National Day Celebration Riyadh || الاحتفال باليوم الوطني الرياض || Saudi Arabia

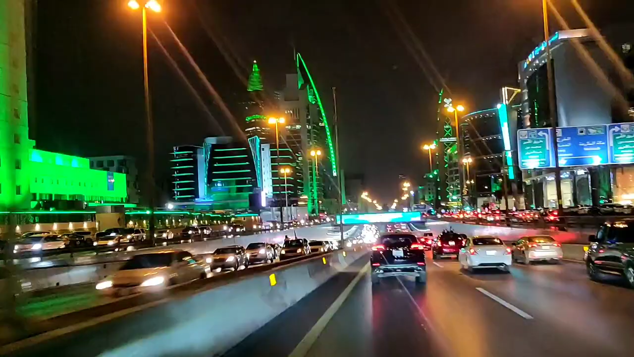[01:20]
तो हम लोग निकल गए ममलका टावर से, अभी जा रहे दीरा एरिया पे, मसमक फोर्ट पे।